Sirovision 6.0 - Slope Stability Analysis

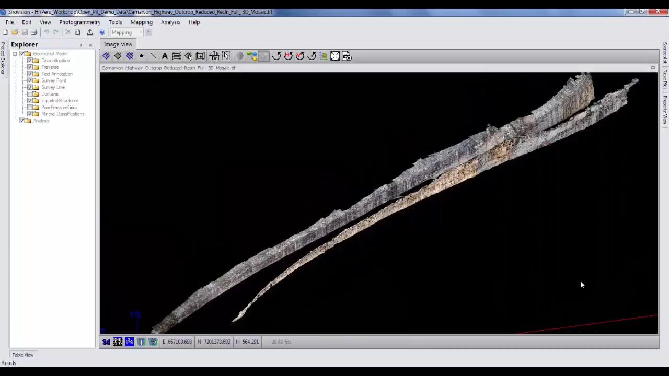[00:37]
And the second thing I want to show you is how quick and easy it is to use the Slope Stability Analysis Tool,
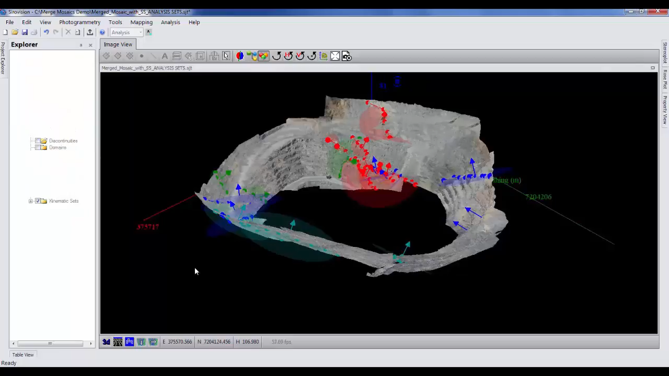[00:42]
which automatically detects wedges and polyhedral blocks, toppling hazards,
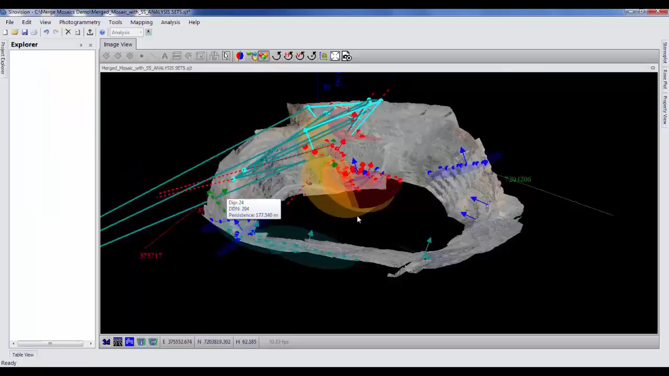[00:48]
and all types of unstable features that can be present in the rock wall.
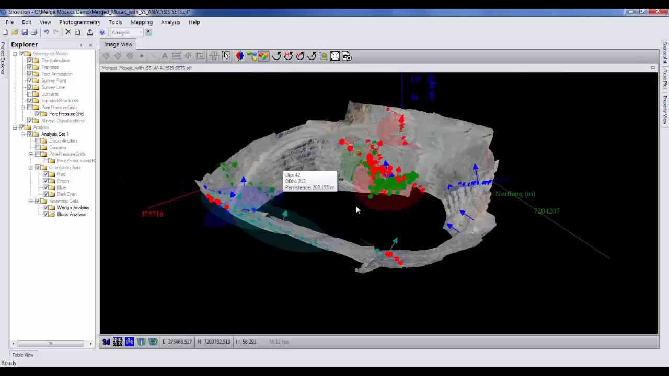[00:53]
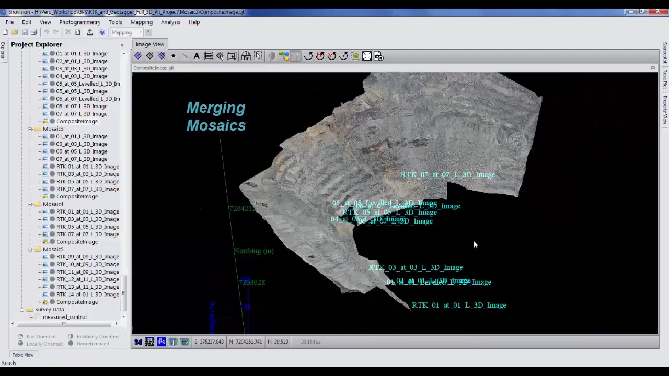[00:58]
Okay, so first topic, to work with large 3D mosaics. This is a new tool which has been added into CireVision 6.
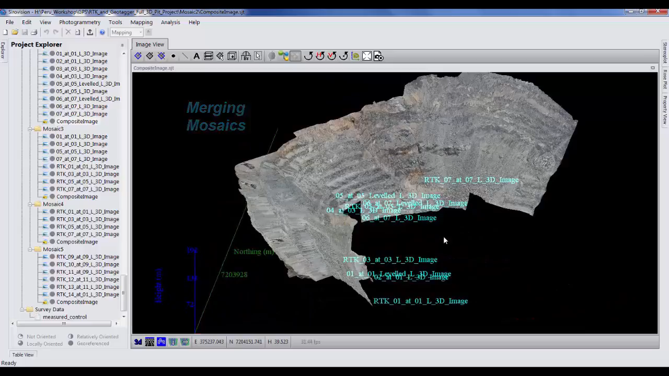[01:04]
In my Project Explorer here, I have two large mosaics, each of about 12 to 13 composite 3D images. So what I want to do, I want to take both those mosaics, each mosaic is about half of the open pit image I showed you earlier, and I want to merge those together so that I can analyze all the structure in the pit in my Slope Stability Analysis.
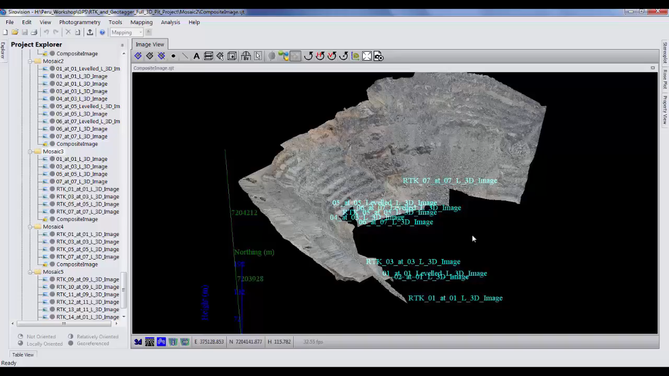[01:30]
So to do that, we go to the Tools menu and select Merge Image Files function. Here we add the mosaics that we want to merge together into a single file.
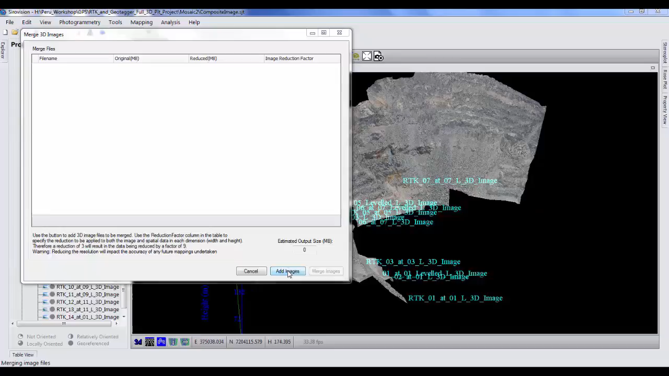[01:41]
So hit add images, left control click to select multiple files.
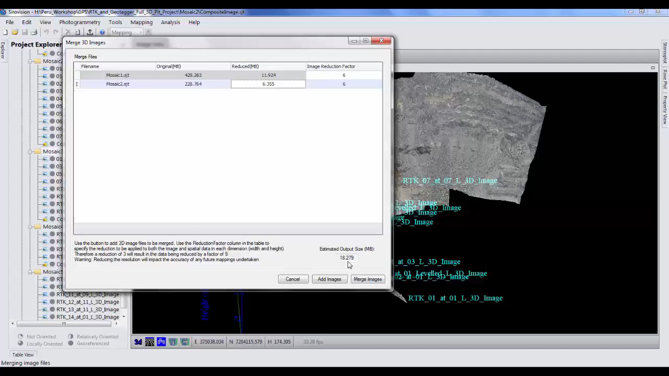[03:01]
Because I'm reducing the resolution now, this simply reduces the, the image resolution will not affect the mapping accuracy of the structures or the resultant analysis work. So I've got a output file size of 18 megabytes. So hit merge images, enter name, demo merge,
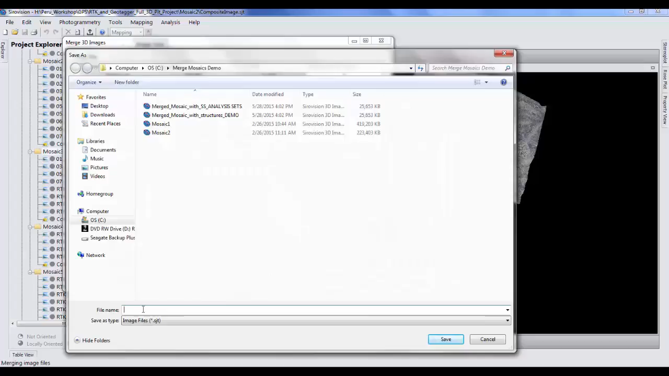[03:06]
save that, open.
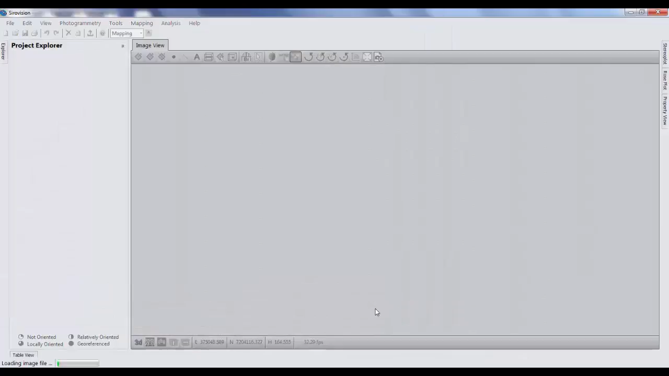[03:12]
And here we have our merge mosaic. This is 18 megabyte 3D image of the whole pit.
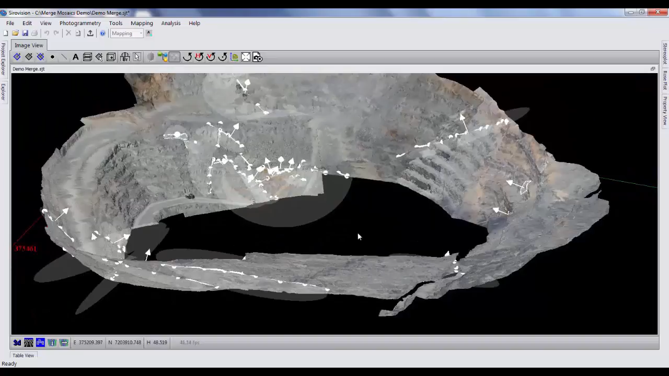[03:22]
So moving on to the second topic for this video is to show you how quickly and easily we can run slow stability analysis on all the structures in this 3D model of the pit.
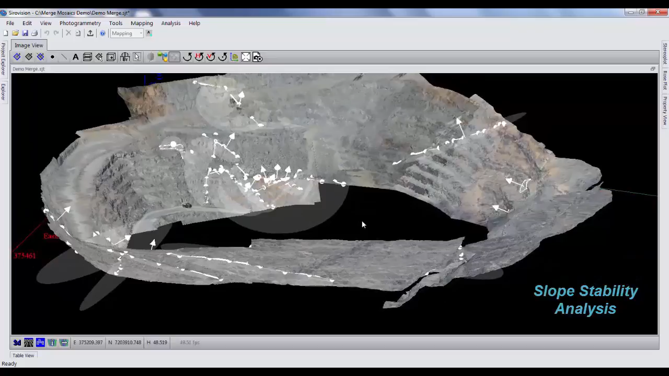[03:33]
So to begin that, we click open the Explorer tab, just pin that open. The Explorer tab shows the geological model file structure, which is all the digital objects that can be mapped on a 3D surface in Star Vision. And the relevant ones here are discontinuities, which are here. And something else which I've added in previously for this model is domains. Now domains in Star Vision, you can map them manually. It's very simple.
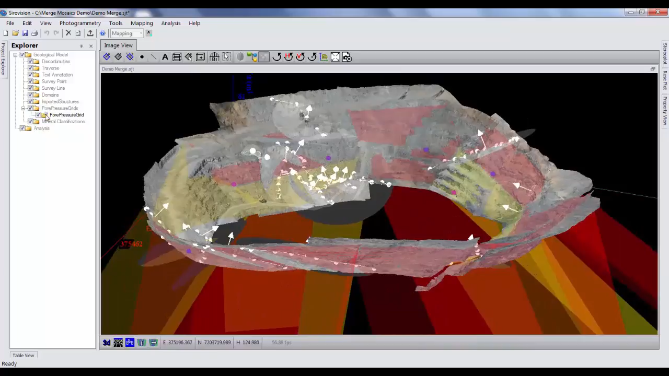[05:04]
I have a smattering of poor pressure core values scattered around the pit. So we have a general idea of what the poor pressure is across the pit. So this can be imported as a simple text file, poor pressure grid. Another object that we can import into CireVision is complex structures. The, all the structures here are mapped or considered as linear, but we can add non-linear structures, complex or weary structures,
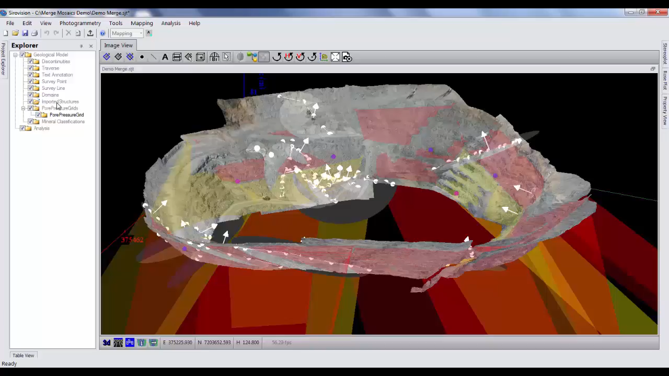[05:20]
which can be mapped in other software and imported into CireVision as a DXF file. Okay, so let's just turn off the domains so we can see what we're doing. So we're ready to begin the analysis. So the first thing we do is, this is simple.
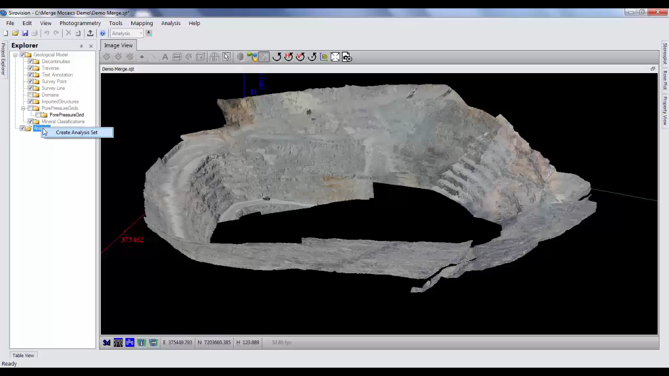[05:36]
We right click on the analysis tab and create an analysis set. So we want to, uh, and I'll analyze all the structures in the pit.
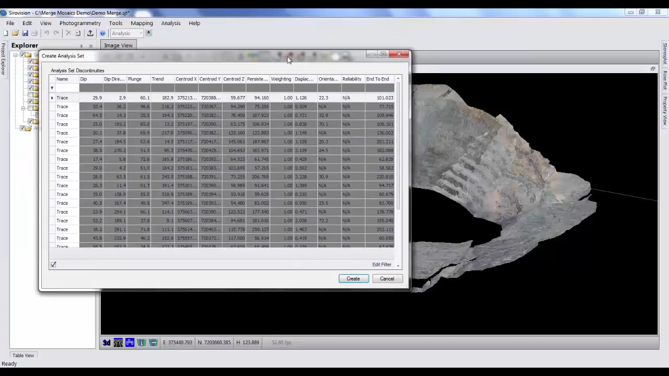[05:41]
So, uh, I can create a filter to filter out the data, but in this case, we'll just work with the whole data set. So I'll create that set. So here we have analysis set one. So we have discontinuities, domains, poor pressure grids, and everything that's being considered and calculated when we do the slopes to build the analysis. So the next thing I want to do is generate orientation sets from the, the parent data set that I've got here.